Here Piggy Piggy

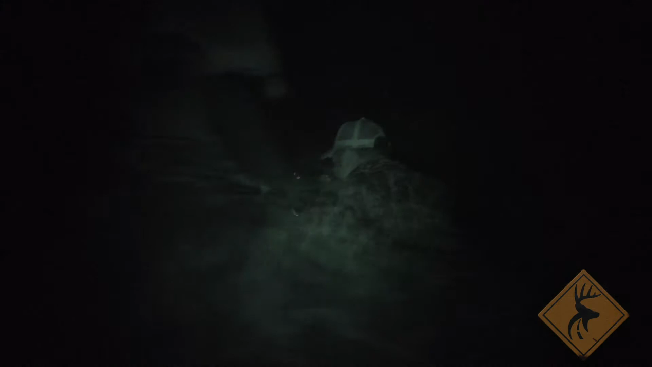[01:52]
About an hour and a half in, bam! That's our first official kill.
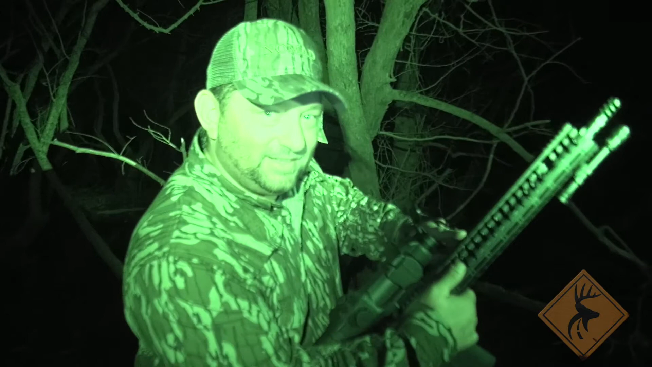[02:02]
Yeah, baby. Got this piggy down. Now we gotta cook some bacon.